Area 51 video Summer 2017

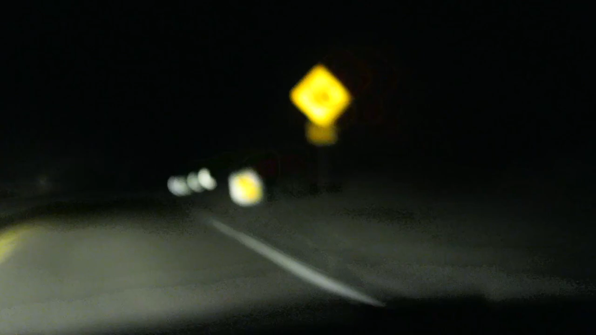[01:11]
There's just a sign saying go back. It's getting a lot colder. I saw
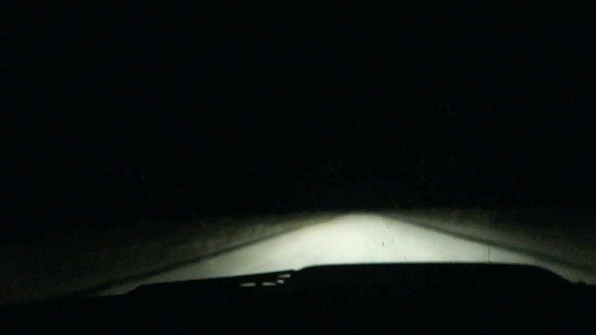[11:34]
Scary as hell. There's a little jackrabbit.
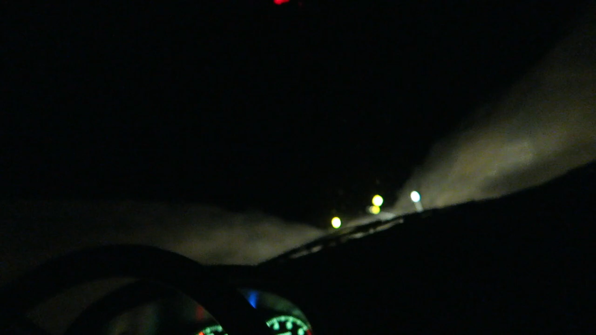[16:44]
at the black mailbox. So they were watching us at the black mailbox. Then they drove by really fast,